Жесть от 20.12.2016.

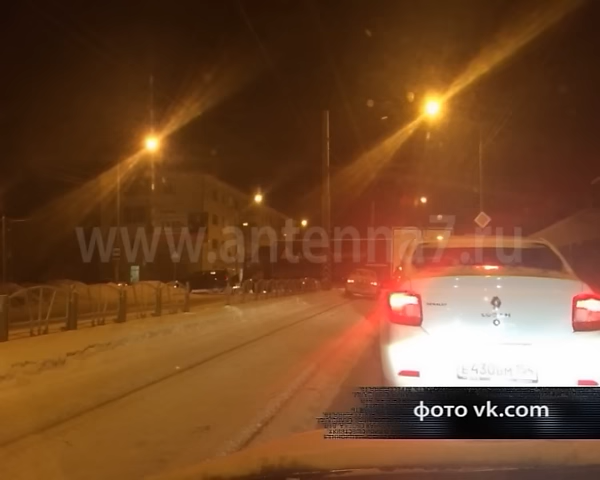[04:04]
Движение здесь оказалось бы надолго парализованным, если бы автолюбитель на внедорожнике не выручил фургон.